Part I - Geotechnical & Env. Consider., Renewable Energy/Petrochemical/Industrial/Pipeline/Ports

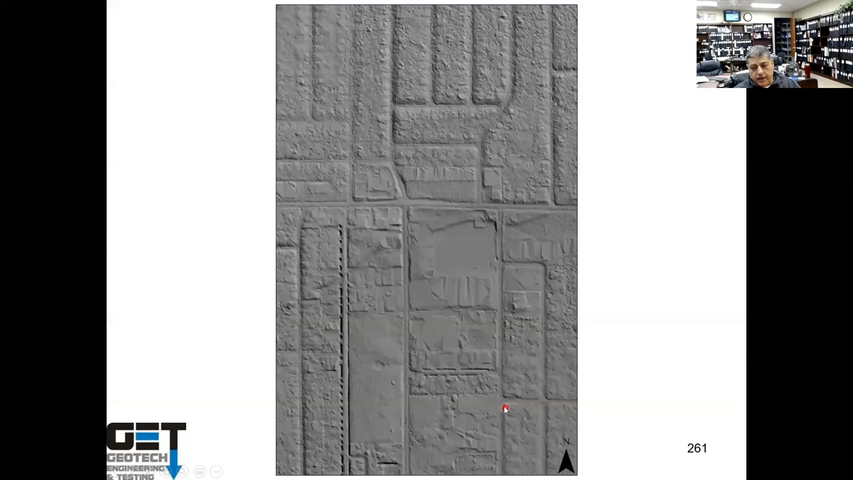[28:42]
you send out LIDAR and you get the elevation difference and you can see where the fault is. Here's the property here and here's the fault going right through it.